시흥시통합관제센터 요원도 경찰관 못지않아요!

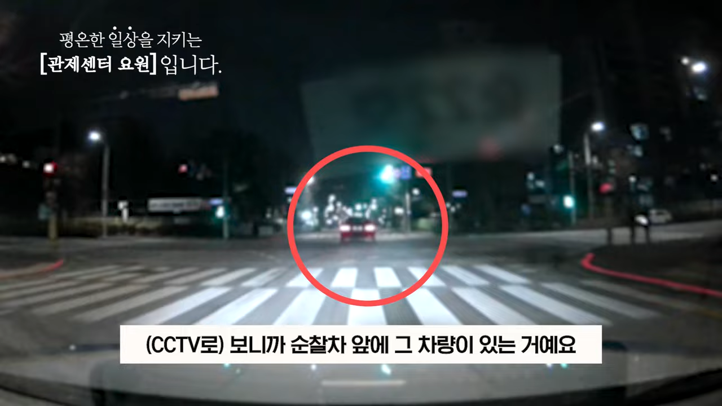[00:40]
바로 순찰차 앞에 그 차량이 있는 거에요 아 그 차가 맞다 바로 추격이 들어간 거죠